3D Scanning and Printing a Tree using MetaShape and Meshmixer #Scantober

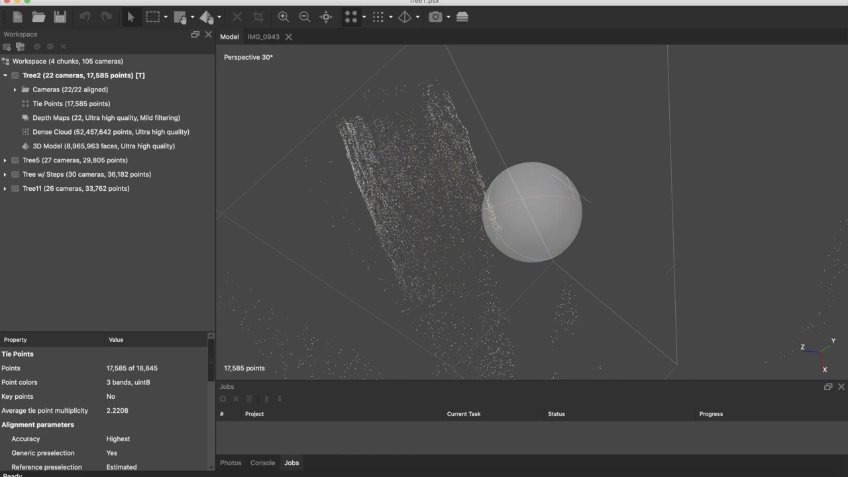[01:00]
This gives us all of the alignment dots that we're going to use to create a dense structure which we're then going to turn into a mesh. Converting this into a dense cloud worked really well and you can see here the model looks fantastic.
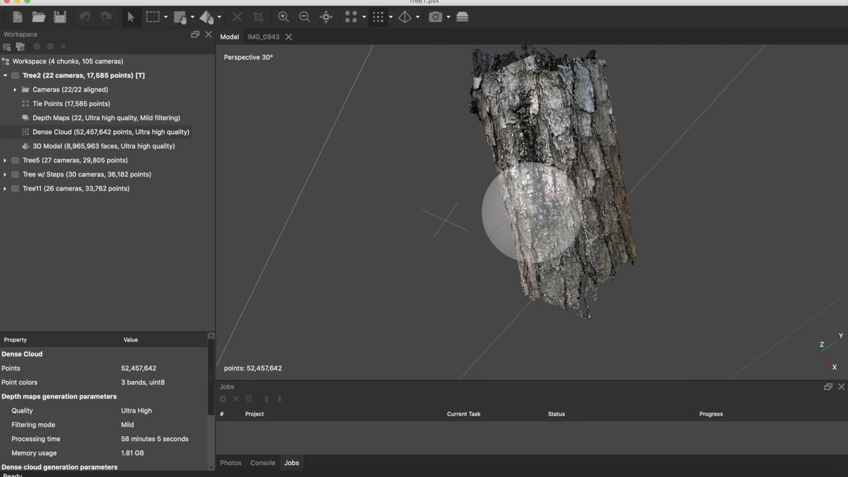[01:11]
When we zoom in for more detail you'll notice this isn't a mesh so there's no triangles here these are all just colored vertices so we can zoom in really carefully and notice these are just colored dots there's no real solid object here.
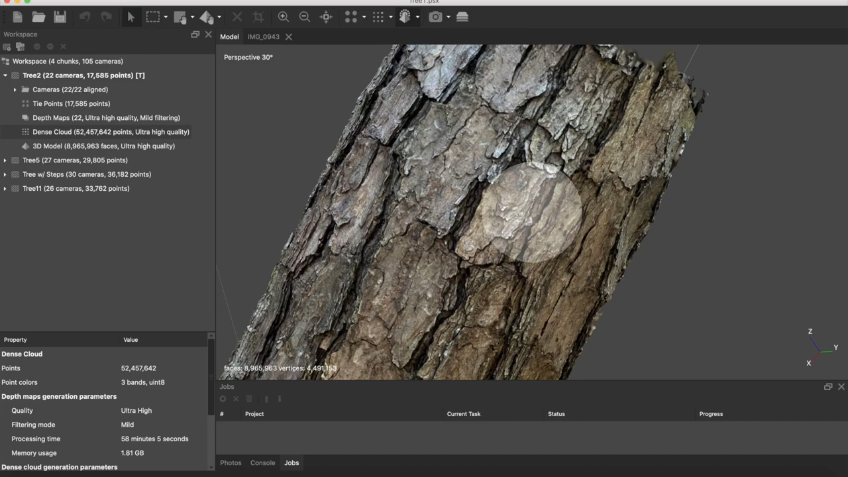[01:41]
And as it turns out I was right. This is what the 3d mesh looks like and it worked really well. It captured a ton of detail and you can see on the outer surfaces that there's a high level of complexity here.
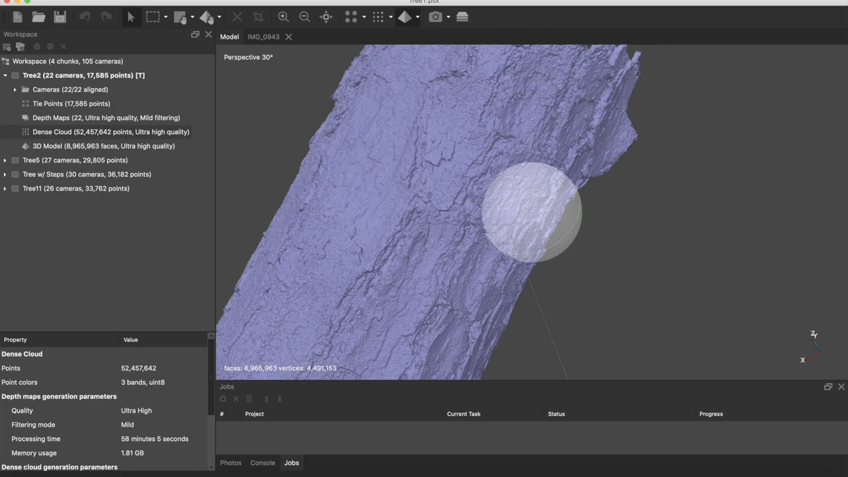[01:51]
Even when we go into single color mode which just shows us the raw mesh we can see we captured a lot of this tree.
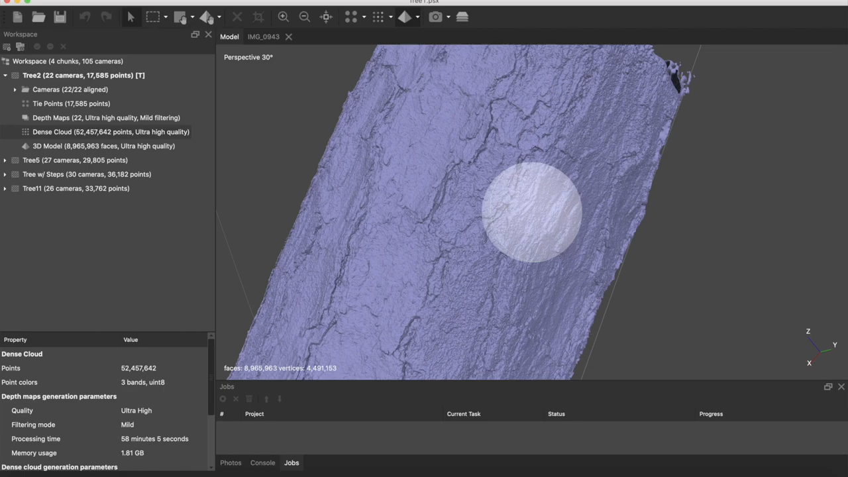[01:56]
The first thing I did to the mesh after bringing it into mesh mixer was adding a plain cut to the bottom and top of the model. This gave it a flat surface and also turned it into a solid mesh.
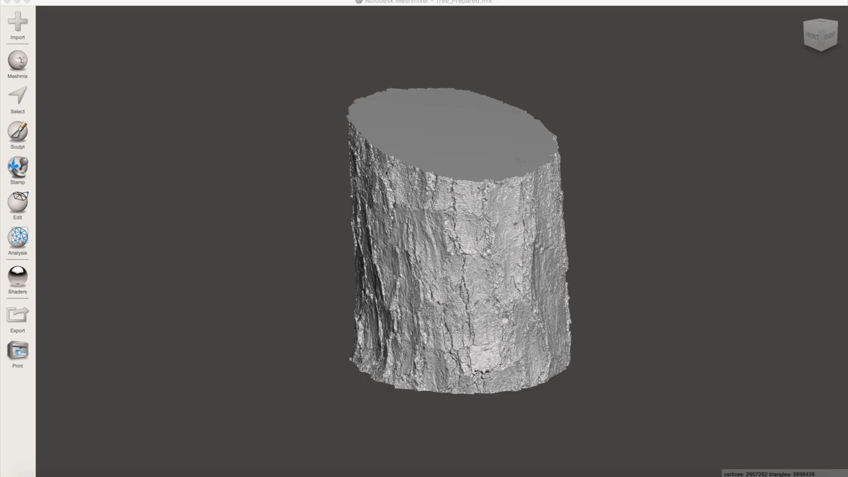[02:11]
Before it was just a surface and didn't really have any volume but now having added that plain cut we have a solid mesh that we can edit.
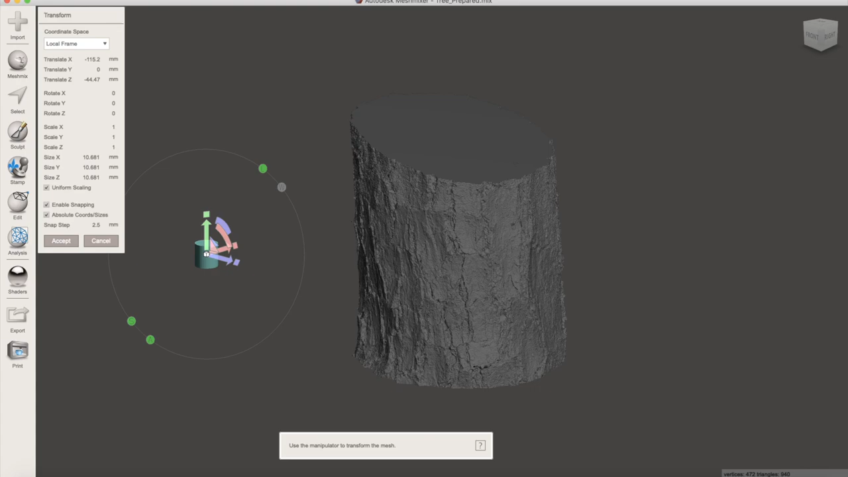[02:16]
So because we're making a tool holder we need to hollow out the inside of this tree trunk so we can make room for our tools.
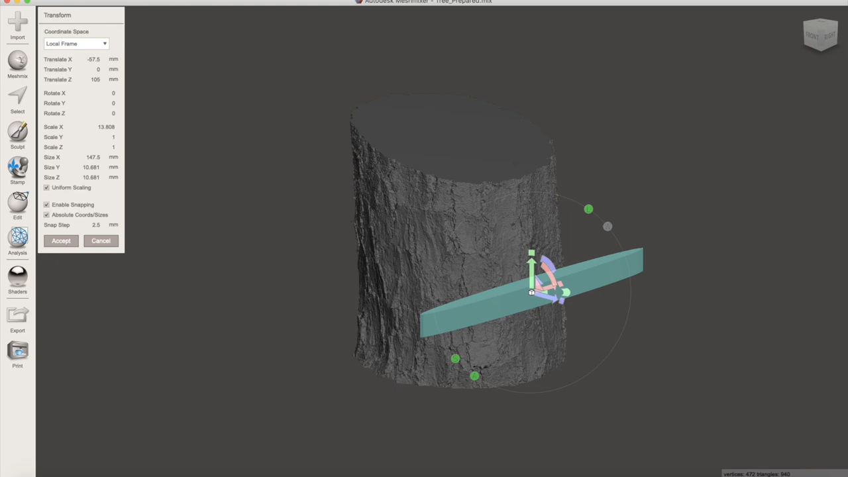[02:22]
I'm going to use the cylinder in mesh mixer and using the mesh mix functionality